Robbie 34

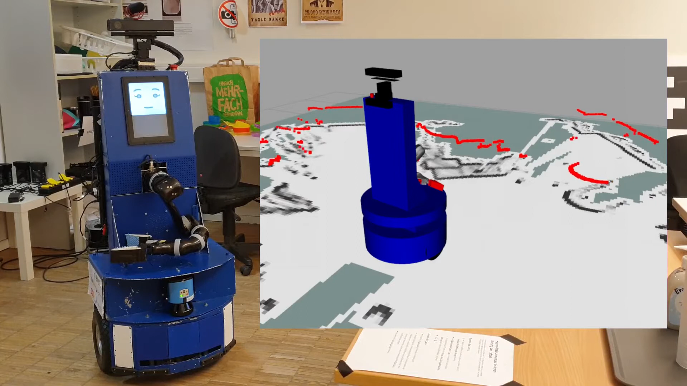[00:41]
Mit diesem Laser bin ich über die Zeit in der Lage, eine komplette zweidimensionale Karte aufzubauen und mich darin zu lokalisieren.
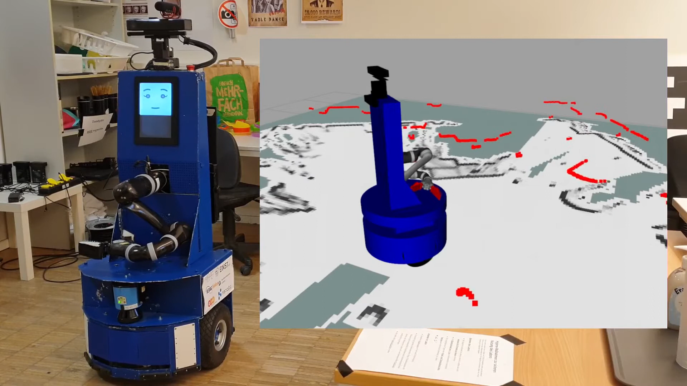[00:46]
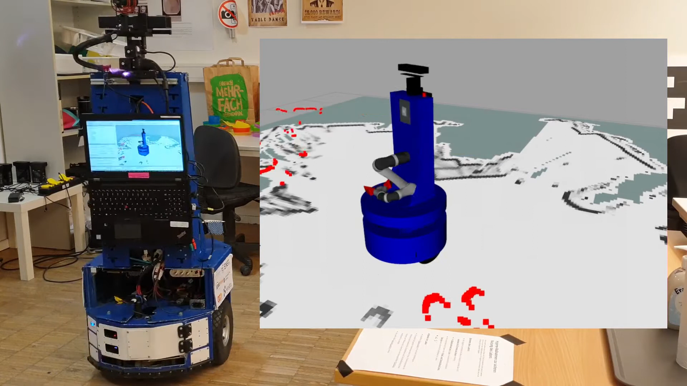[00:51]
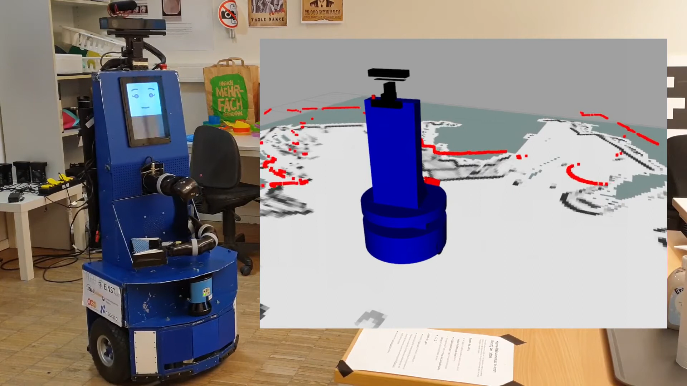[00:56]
Oben, wo man eigentlich einen Kopf erwartet,
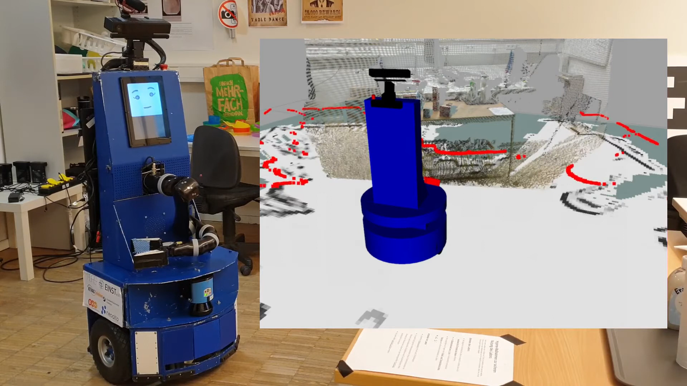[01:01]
besitze ich eine Kinect 2 Kamera, mit der ich sowohl ein Farb- als auch ein Tiefenbild aufnehmen kann.
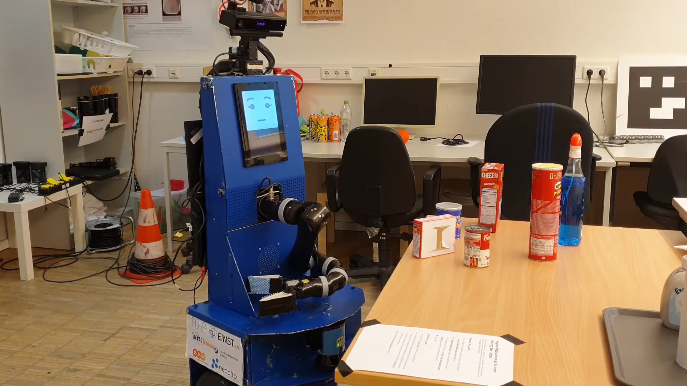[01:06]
Dadurch stehen mir dreidimensionale Punktewolken meiner Umgebung zur Verfügung.
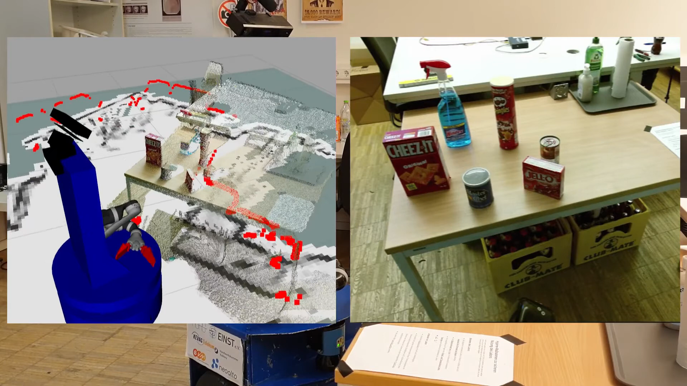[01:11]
Mit Hilfe von neuronalen Netzen bin ich in der Lage, bekannte Objekte zu erkennen und beispielsweise zu lokalisieren.
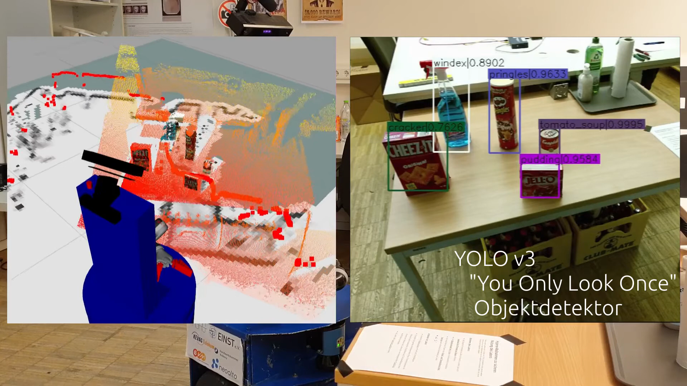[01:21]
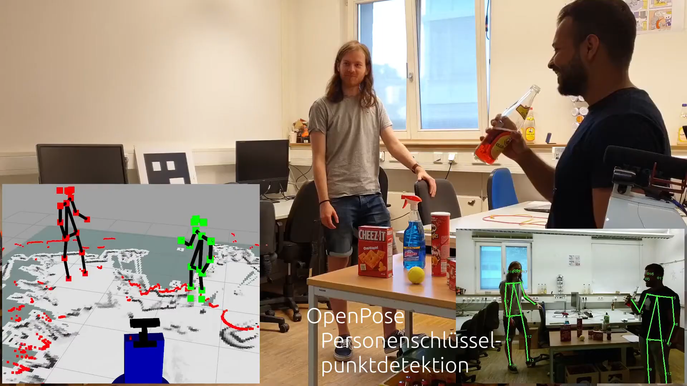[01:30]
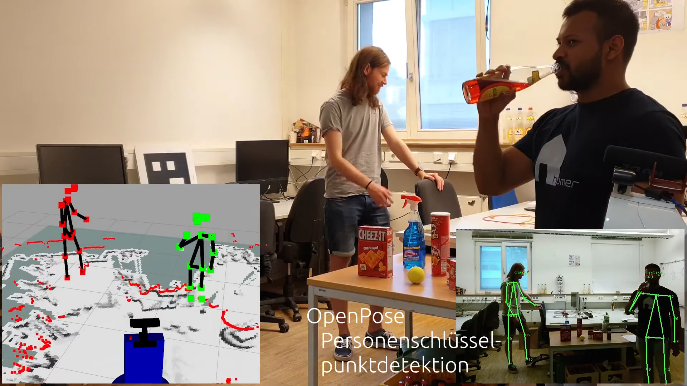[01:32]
Wie man sieht, bin ich nicht nur in der Lage, Objekte zu erkennen, sondern auch Personen.
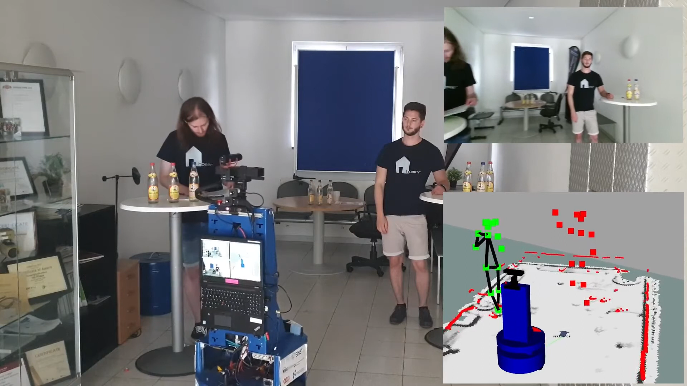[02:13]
so dass man an sie heranfährt und ihre Bestellung verbal entgegennehmen kann.
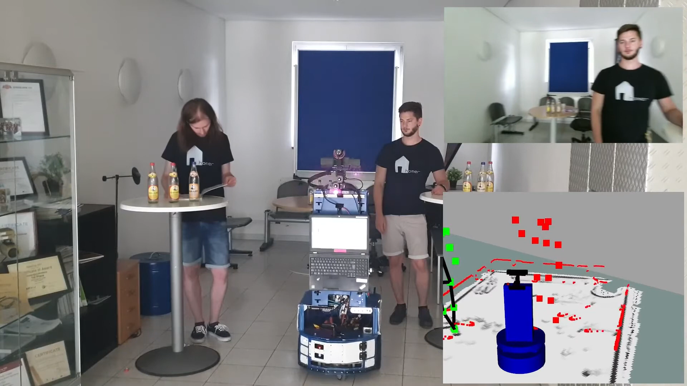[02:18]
Das Folgen von Personen ist eine besonders schwierige Aufgabe.
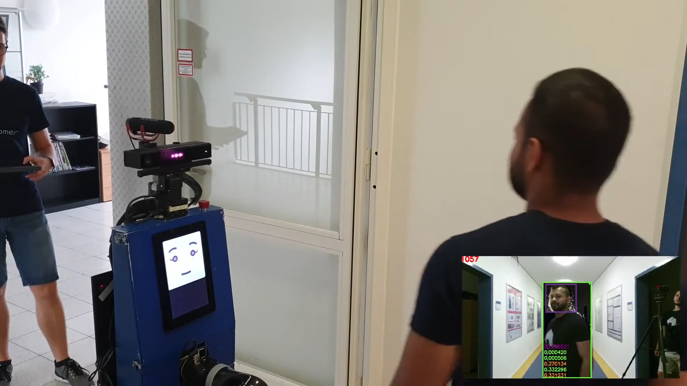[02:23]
Nicht nur muss sichergestellt werden,
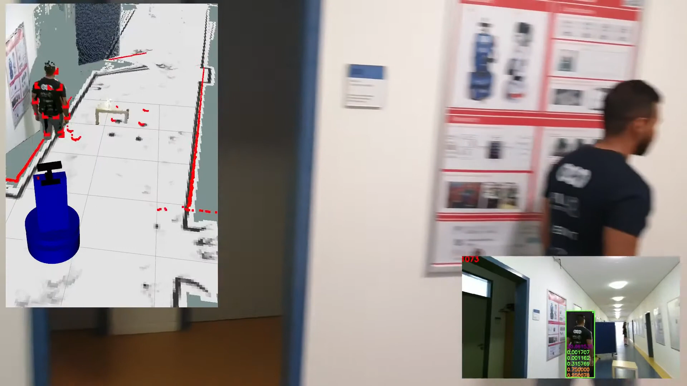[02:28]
dass man zwischendurch nicht einfach der falschen Person hinterherfährt, sondern man muss auch ein Auge auf die Umgebung haben, um mit nichts zu kollidieren.